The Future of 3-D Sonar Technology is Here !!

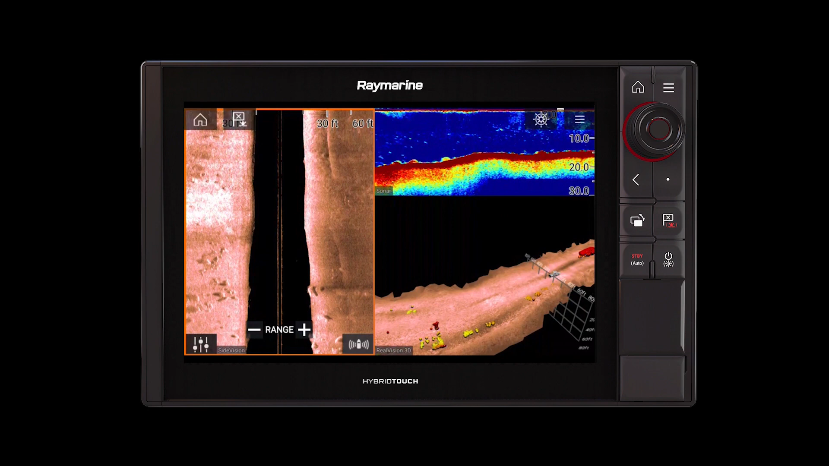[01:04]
have two units no big deal you can run four apps so you can have everything we're looking at right here on one unit as well let's take a look
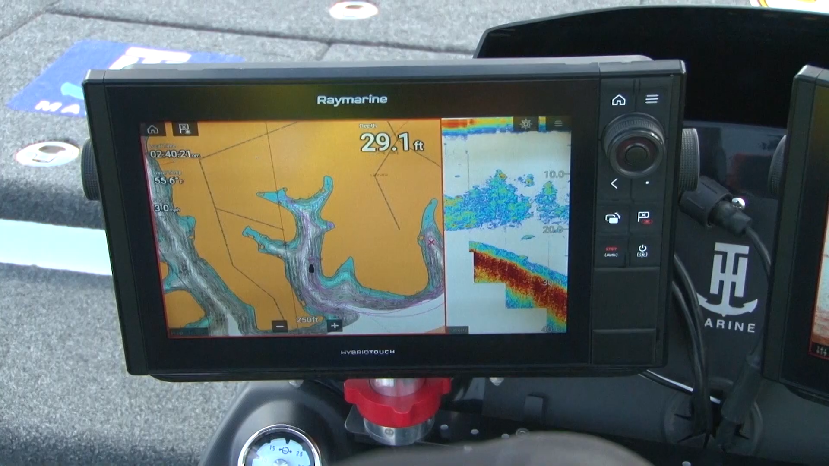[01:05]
On screen: depth 29.1 ft
as you guys can see i have my mapping set up here this is really how
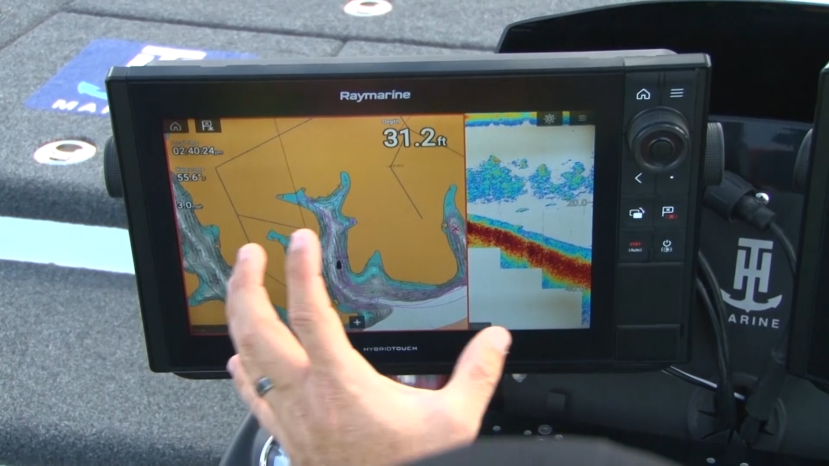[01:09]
On screen: depth 31.2 ft
i run when i'm getting up on pad but you can see the bait fish what it looks like on sonar and then
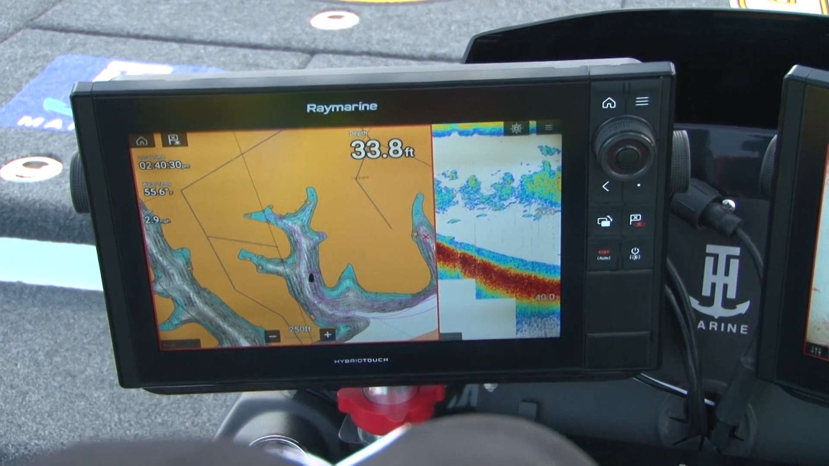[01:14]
On screen: depth 33.8 ft
come over here and see what it looks like from a depth perception on on side
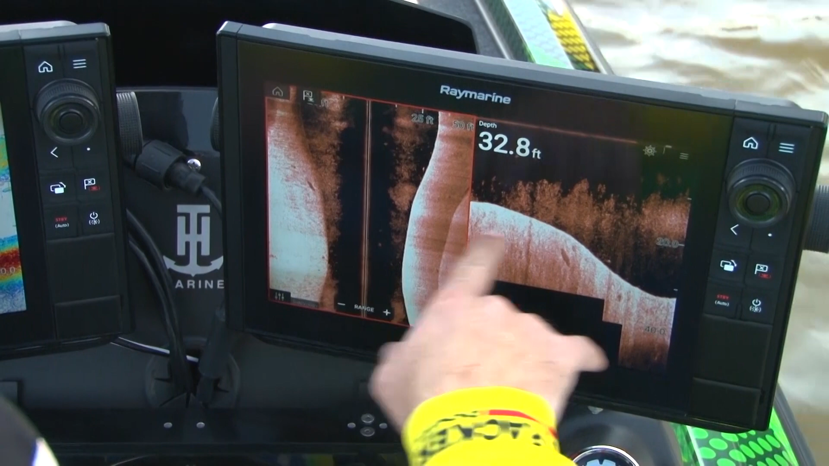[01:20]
On screen: depth 32.8 ft
and also on down vision down vision is what i use mostly you can actually see the individual
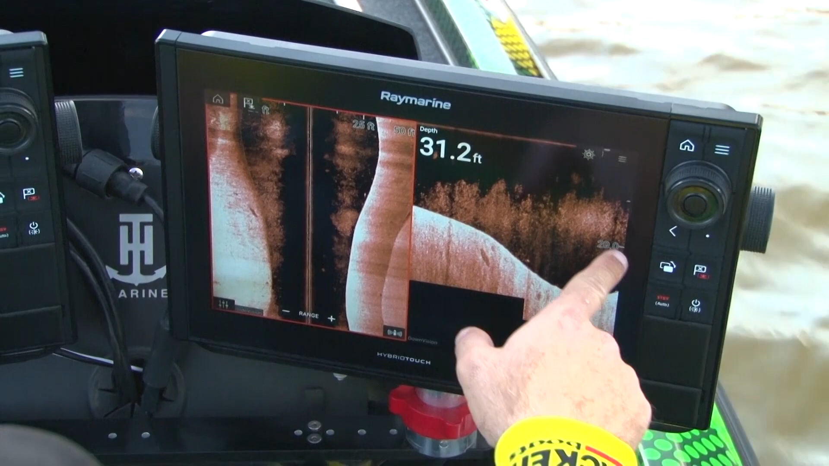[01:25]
On screen: depth 31.2 ft
thread fin shad mixed in these big huge pods when you find bait fish like this this
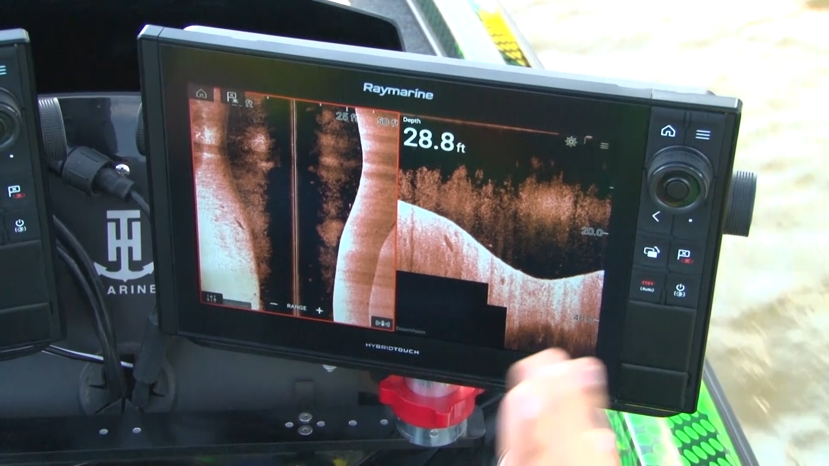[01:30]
On screen: depth 28.8 ft
is where you're going to really find the bass but a lot of different people like a lot of different things you know a lot of people come in
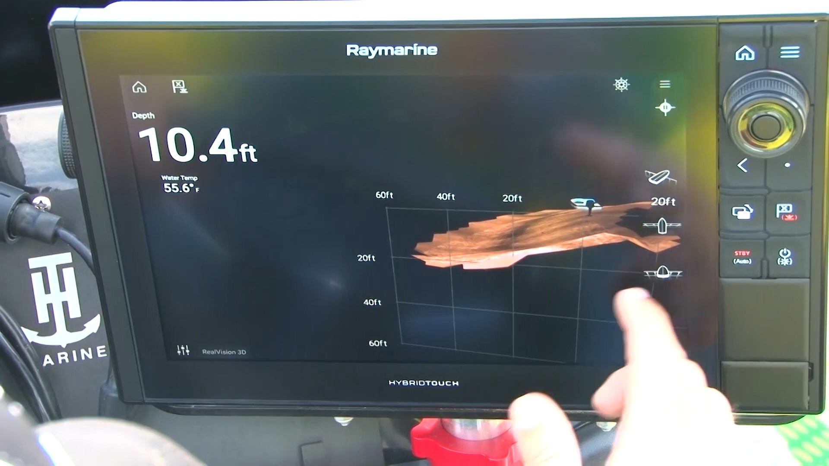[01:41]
On screen: depth 10.4 ft, water 55.6°F
a look here and this is what i tell folks it's like removing the bottom but this is drawing a picture you can absolutely see
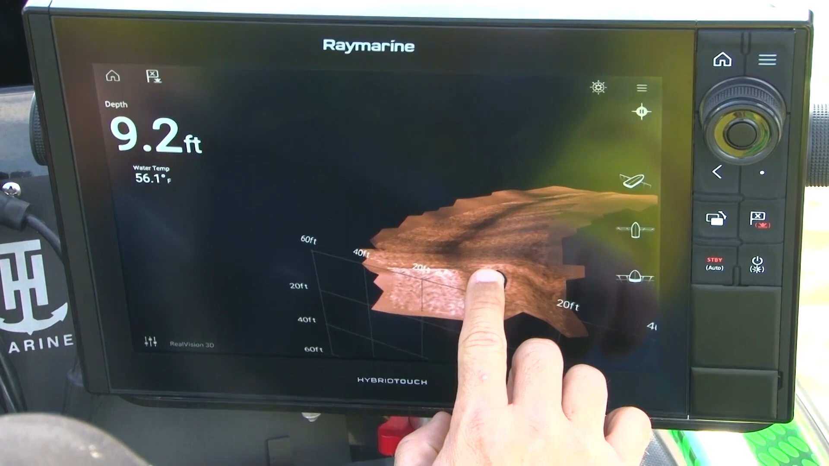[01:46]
On screen: depth 9.2 ft, water 56.1°F
everything that you got going on looking at it from up and down being able to see the boat in position there you can see
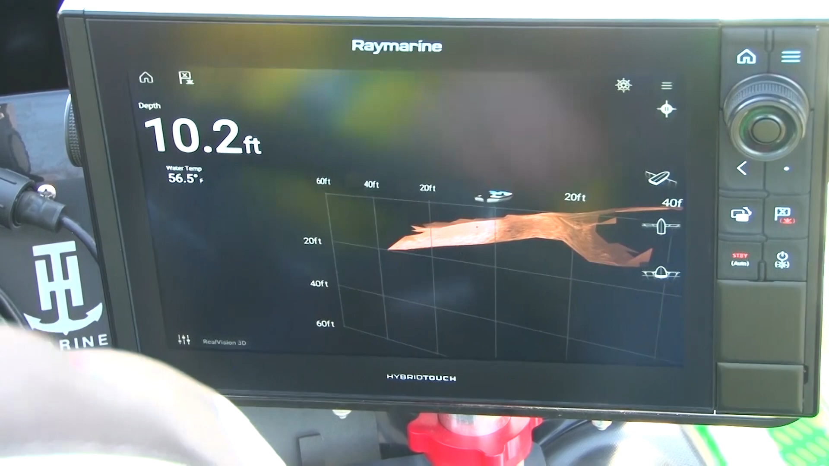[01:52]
On screen: depth 10.2 ft, water 56.5°F
we're getting away from the shad let's get back out here and go over some you're going to start seeing them pop up right
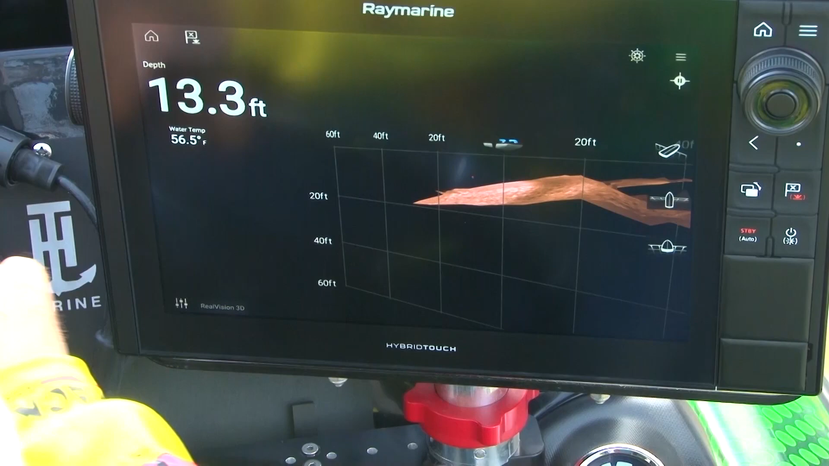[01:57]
On screen: depth 13.3 ft, water 56.5°F
here on the sonar you're going to see them start coming up right here this is really cool i love this feature
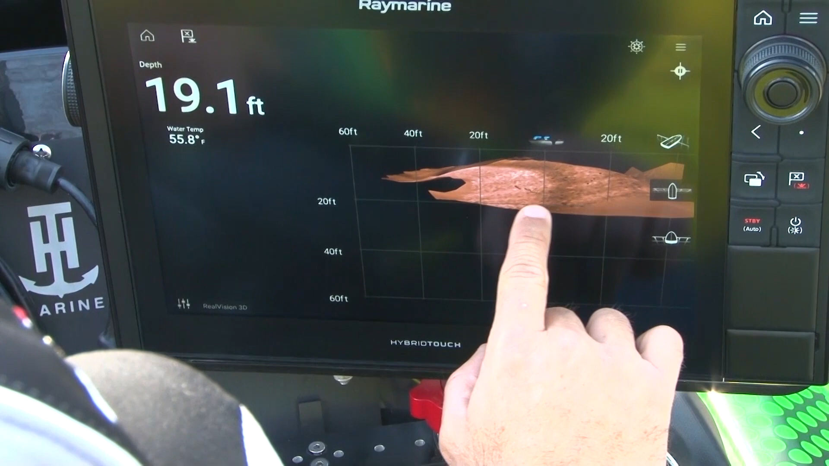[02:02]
On screen: depth 19.1 ft, water 55.8°F
it's just technology that's unlike anything else that we've ever
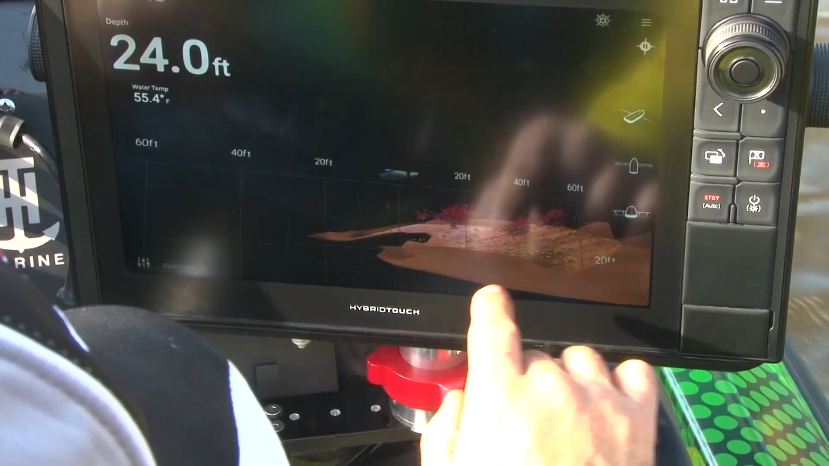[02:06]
On screen: depth 24.0 ft, water 55.4°F
had one of the cool things that i really like you
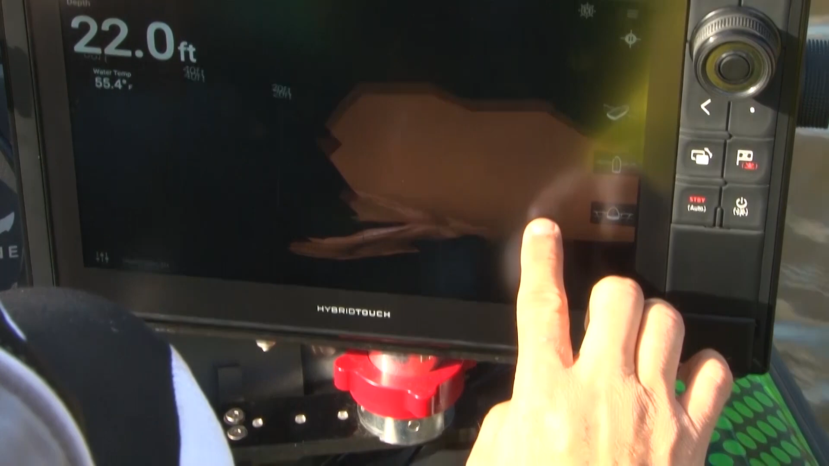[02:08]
On screen: depth 22.0 ft
can dial it up to absolutely see how far off the bottom the shed are what you're seeing the
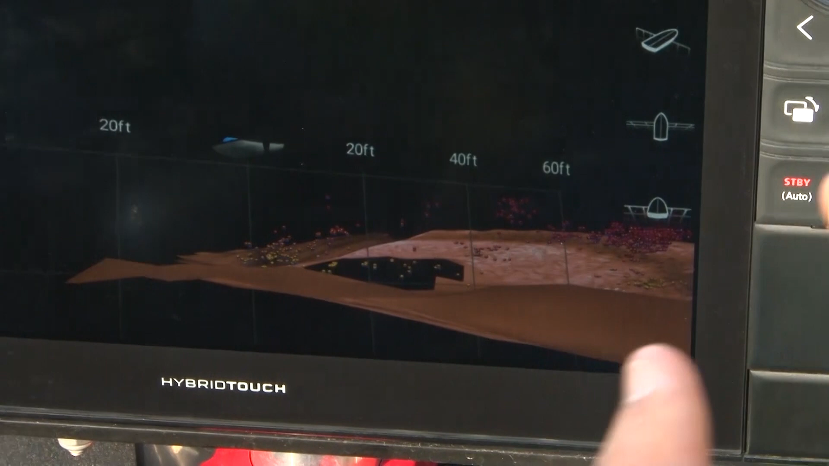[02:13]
the size of the fish the amount of the bait i'm gonna come up on a point here and you guys will be able to see
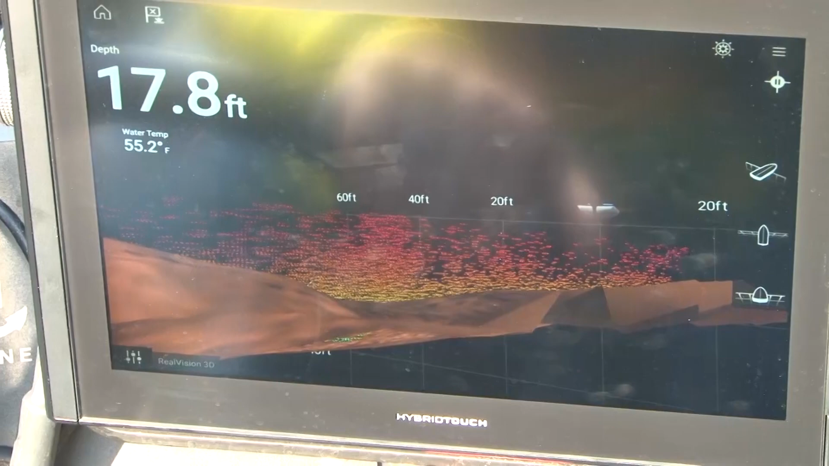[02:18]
On screen: depth 17.8 ft, water 55.2°F
man look how cool this is as we're coming up you know we can see the mapping that we've got over here and exactly where we've been
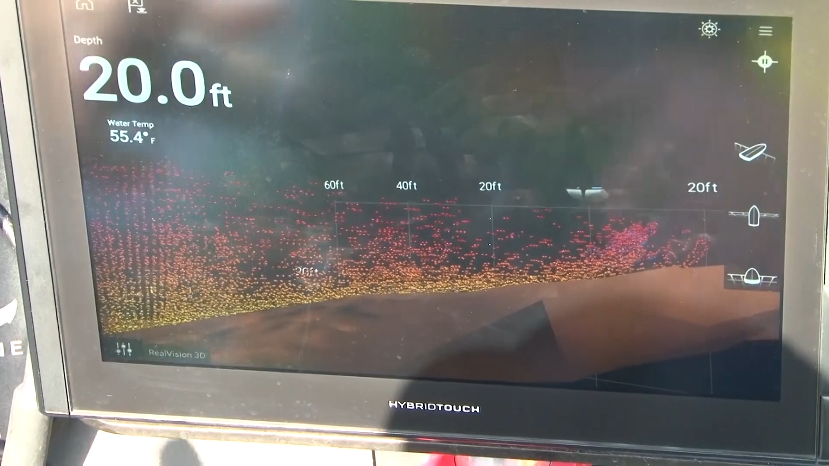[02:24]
On screen: depth 20.0 ft, water 55.4°F
over guys this is just solid shad coming in off the main river here and you know this is one of those
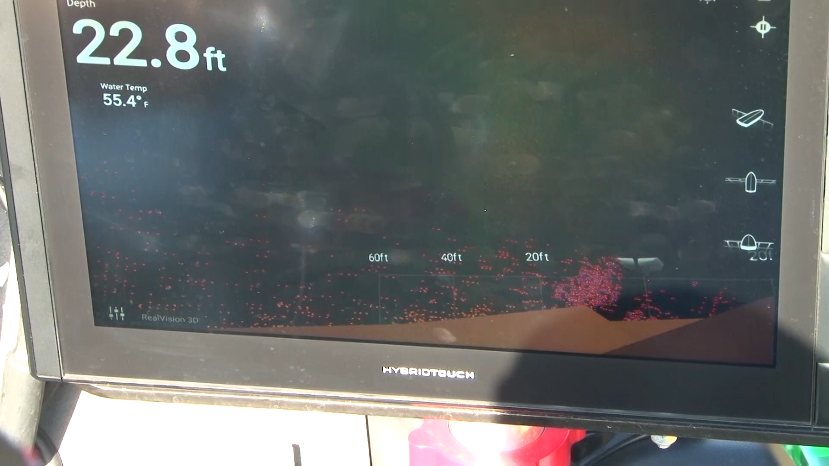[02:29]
On screen: depth 22.8 ft, water 55.4°F
places that you really want to spend a lot of time on let me zoom it in some get